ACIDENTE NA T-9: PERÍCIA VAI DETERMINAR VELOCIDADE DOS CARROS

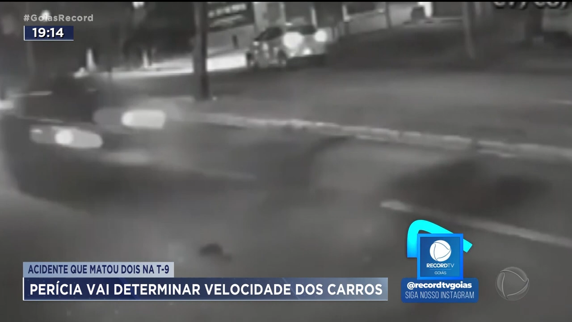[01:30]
Na madrugada em que aconteceu o acidente, esta câmera, instalada na fachada da Record TV Goiás,